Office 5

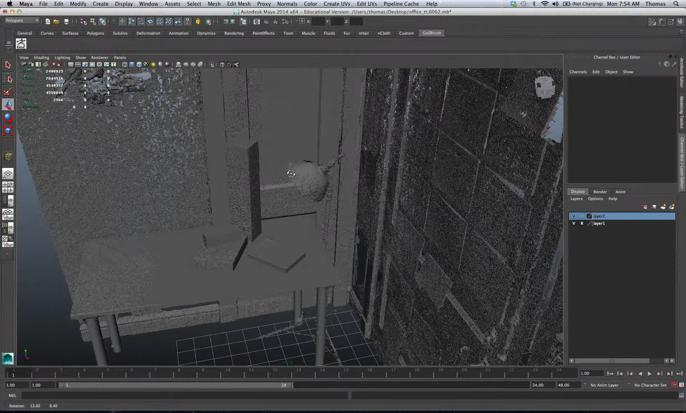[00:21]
What I'm going to do is just do a real simple model of this lamp. So I'm not going to worry about the tripod. I just made the post coming down. Again, I'm not going to spend too much time on it. We're going to go ahead and do a cylinder.
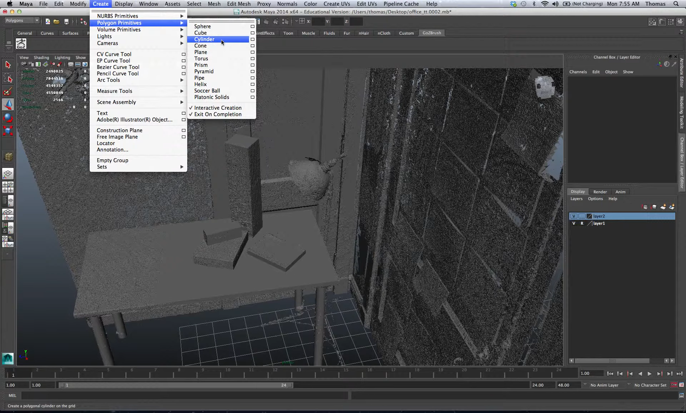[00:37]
I think we've got division of 20.
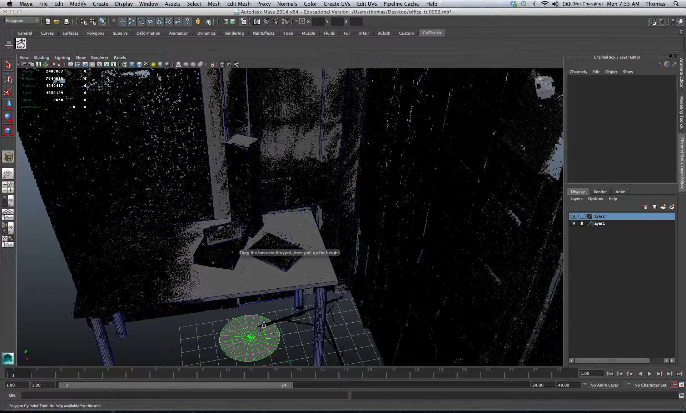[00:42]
We're going to go ahead and rotate this off to me.
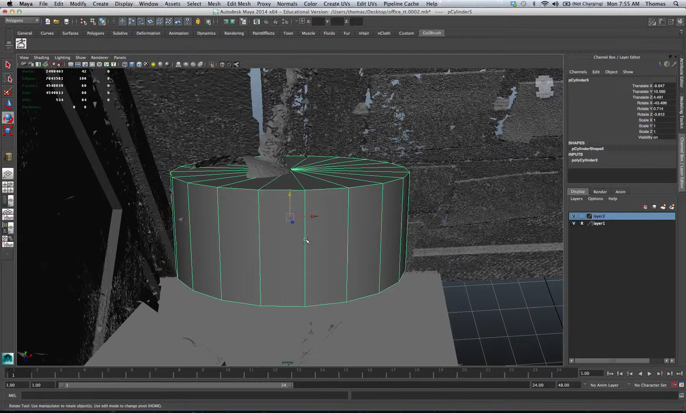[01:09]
We're going to rotate this. Go ahead and size it down so we can see the lamp behind it.
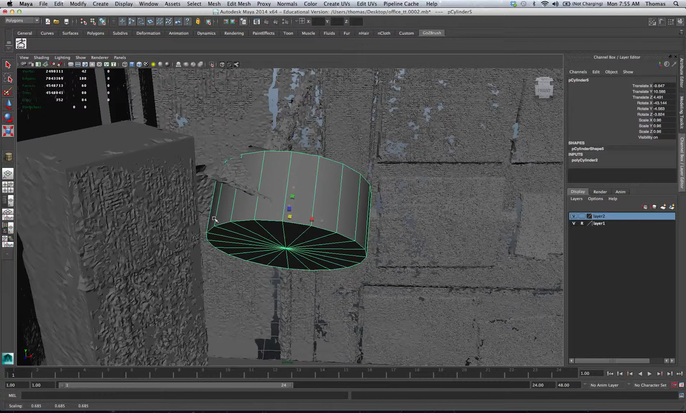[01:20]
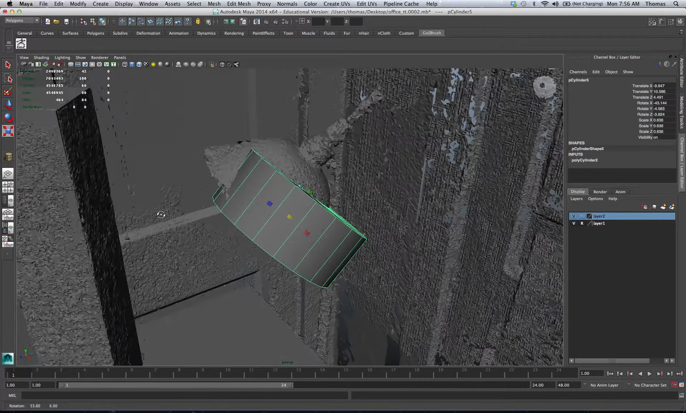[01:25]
This is a tricky one because we only have half of the lamp data. So we're just going to have to fake what we have.
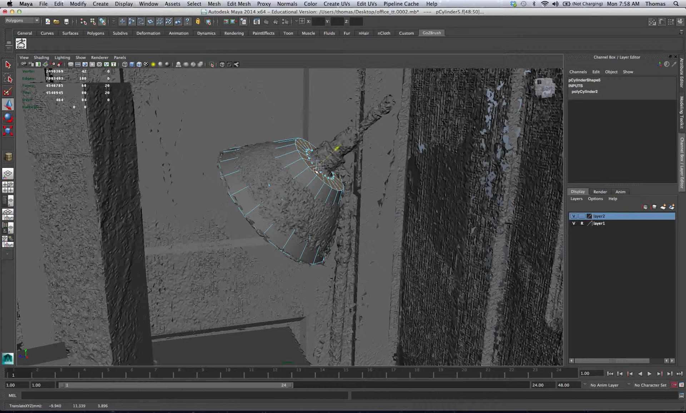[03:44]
I'm going to do several extrusions here. I do not have the model in front of me, so I have no idea what this actually looks like. I'm just going to buy what I have here. You can put R and size yourself around there. Put the letter. G. Put W. Put the letter.
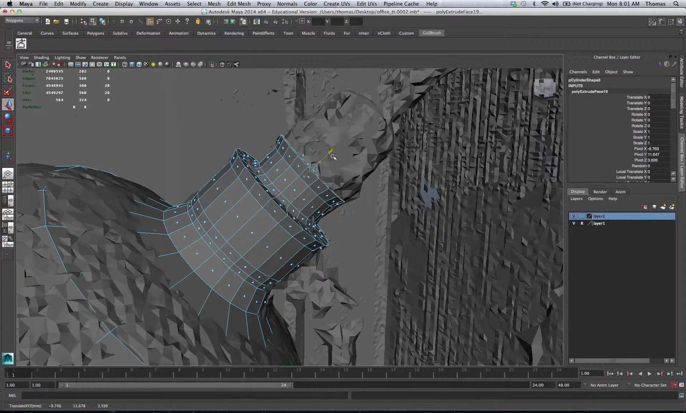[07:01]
Now this would have been an easier way to model if we just had the photograph versus our triangle data, but yeah, this is a practice, and we're going to be talking about surfaces.
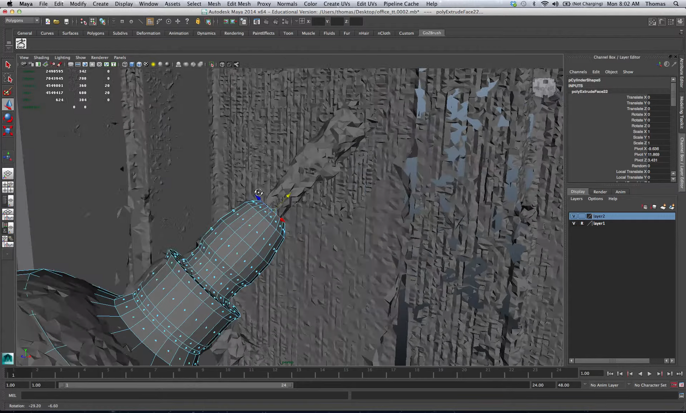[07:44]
It gets fatter as it goes out. I was actually procrastinating on doing this myself just because it is a pain.